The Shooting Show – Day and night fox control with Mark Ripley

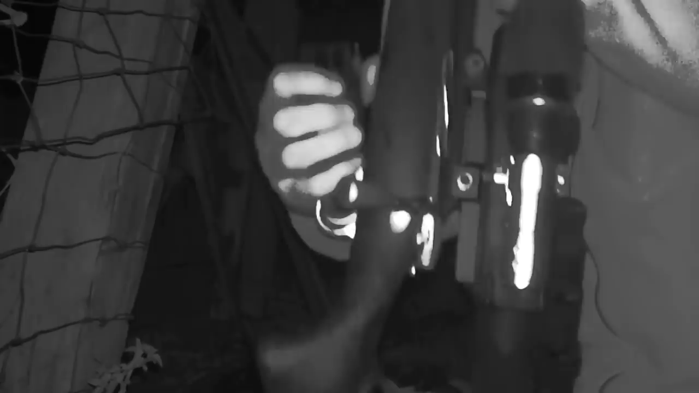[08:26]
Quietly, we sneak out onto the hillside.
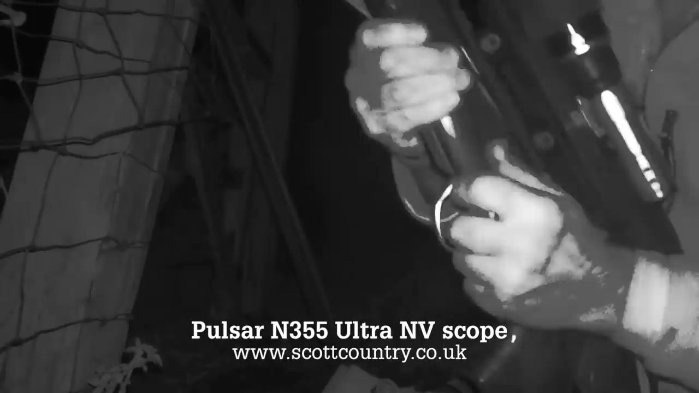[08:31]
Mark loads the rifle and sets the DigiSight Ultra Scope to standby mode.
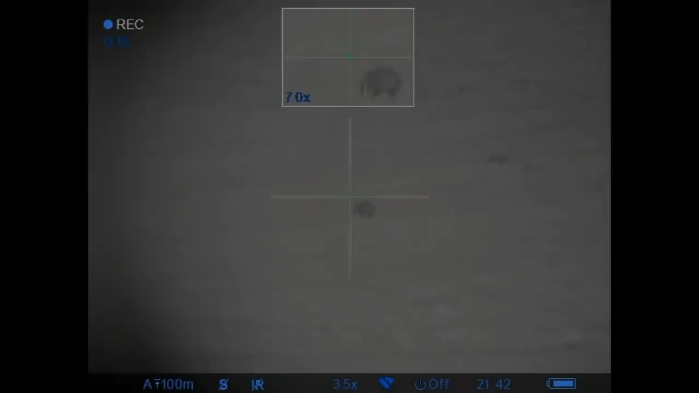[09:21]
So this is the Outlaw caller from Best Fox Call.
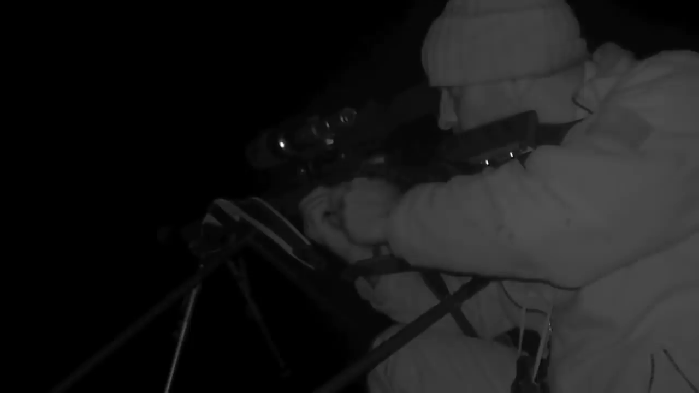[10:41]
Well, that fox was only about 80 yards from me.
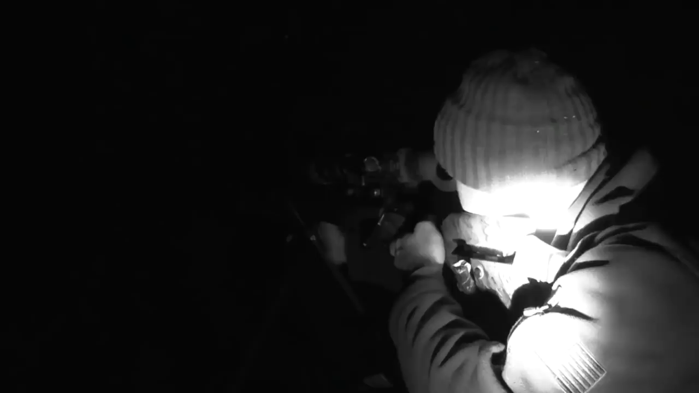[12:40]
Well, that one was another dog fox, that's about the same distance, about 70 or 80 yards.